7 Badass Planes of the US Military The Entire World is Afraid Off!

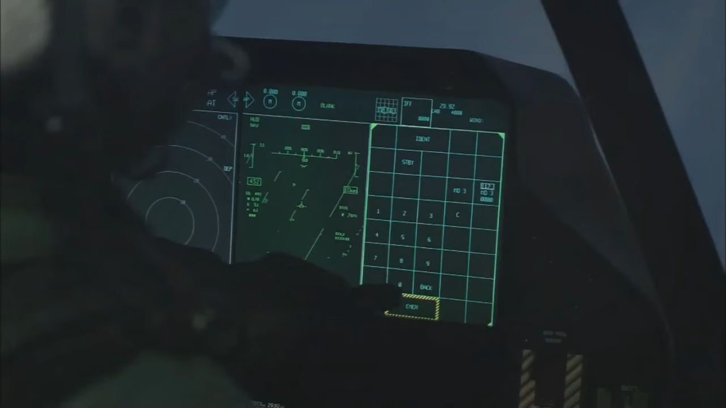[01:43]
Instead, it provides infrared images from all directions,
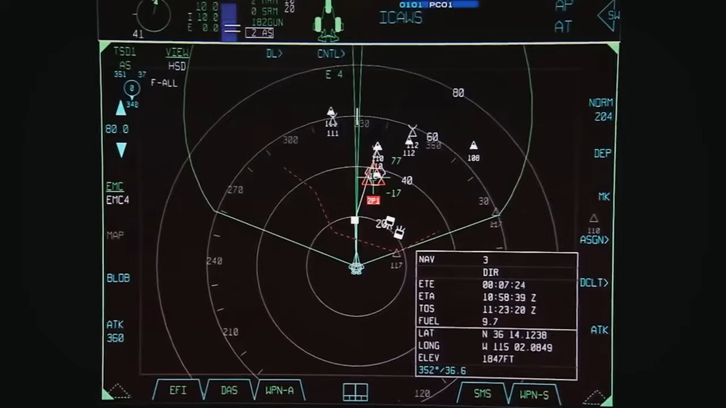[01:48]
The F-35 also acts as a flying sensor hub, detecting targets and sharing data with other aircraft, making them more effective.
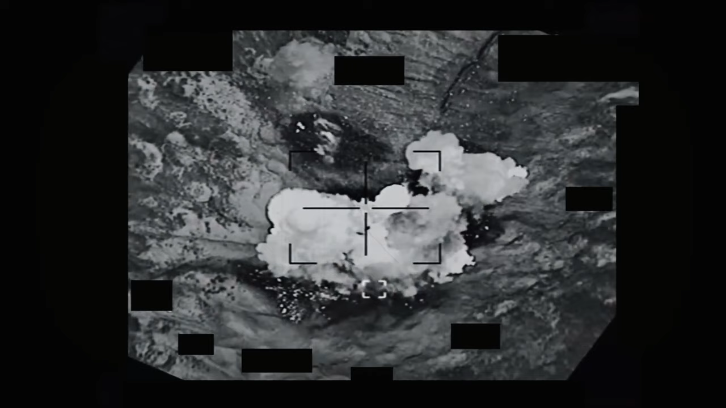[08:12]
Equipped with advanced targeting systems like the sniper targeting pod,